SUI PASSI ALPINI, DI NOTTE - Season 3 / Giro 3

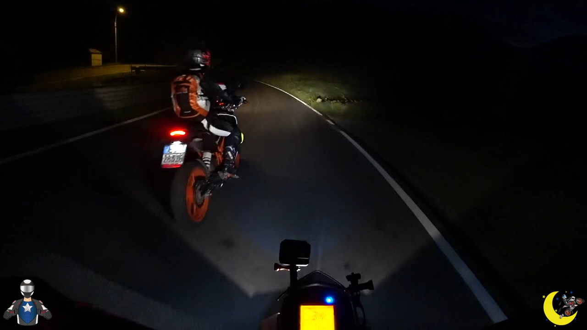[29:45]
guarda un'altra wow guarda ma non è una volpe cos'è questo?
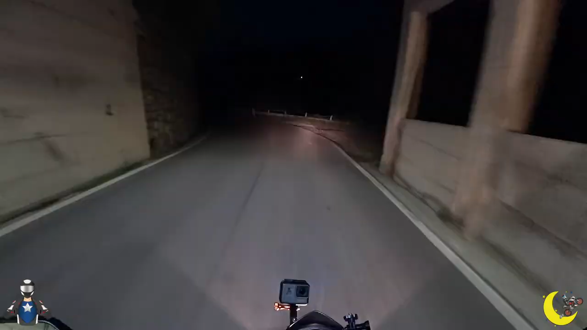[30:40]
è stato bello finché è durato prendiamo la strada diversa da quella da prima che questa qua è un po' più tranquilla scende in più chilometri ma è meno tortuosa e con sto buio qua mi sento più tranquillo oh guarda così come illumini bene le fronde degli alberi comunque finché andavo 35 all'ora stavo abbastanza bene ho accelerato un attimo a 50